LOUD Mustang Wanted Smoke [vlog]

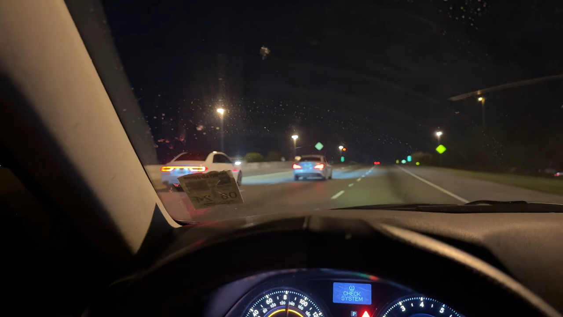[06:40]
Huh. That's crazy. This looks like a 300ZX behind me. Or a Prelude. What is that? Oh, that's a Lexus. Oh, that's tight.
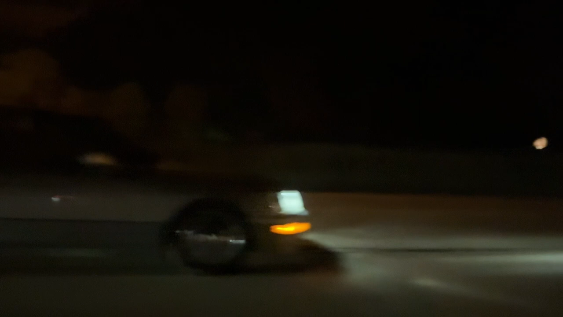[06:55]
Hey. That's what's up.
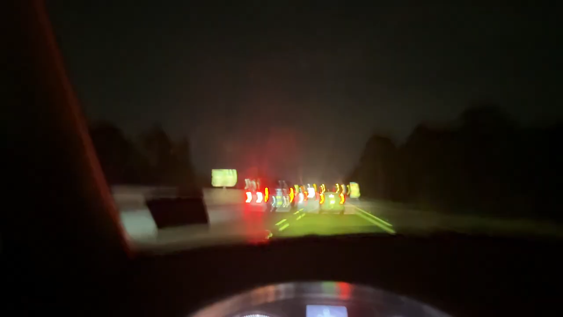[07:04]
Bro got his hazards on, but he's in the fast lane. So now everybody's driving crazy around him. I don't get that, bro. But that's Louisiana thing. Yeah, it's finally. Get over, bro. His car must be broken. But still, like, people wonder why I do certain things when I'm driving. Like, it's because of this. Because of stuff like this. But anyway.
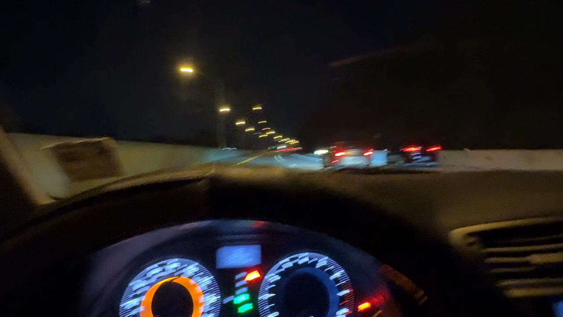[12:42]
I gotta go catch these dudes, bro. Bro, is that the Mustang, bro? Oh my gosh, son. That has to be him, dude.
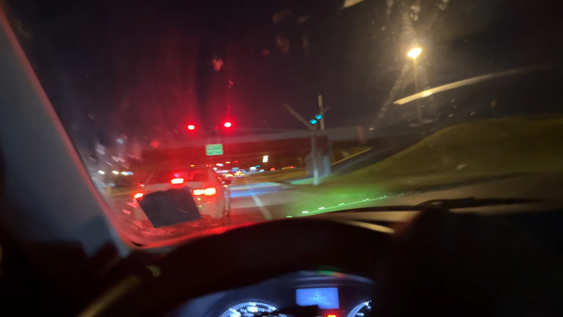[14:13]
Flying down this interstate right past the state trooper HQ is crazy.
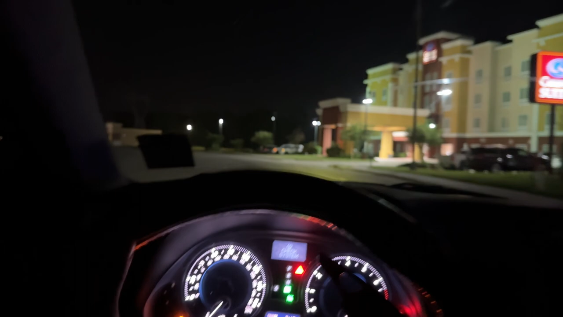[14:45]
Got a little bit hairy in the middle. What's going on here? Oh, that's not my people. I was about to say, that's a Hellcat.